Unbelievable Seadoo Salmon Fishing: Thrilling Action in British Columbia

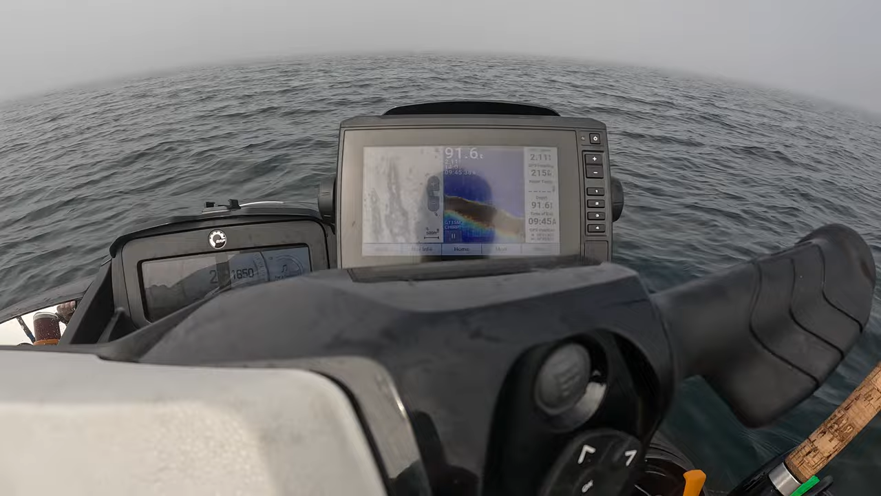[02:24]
You can see there's some marks, it looks like, in the water. So just start trolling around. I can only see one other boat here right now, but obviously with the fog, it's hard to see exactly who's all here.
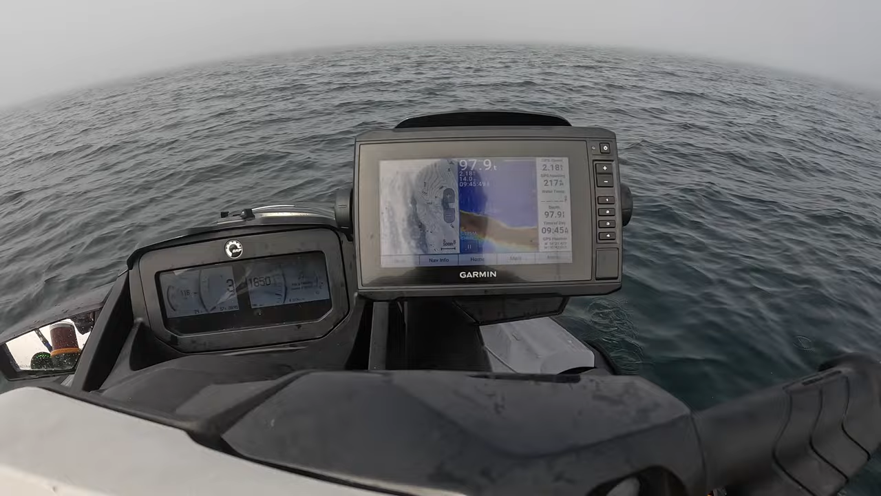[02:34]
But yeah, we'll start our troll here and see what we find. Hopefully get some fish today.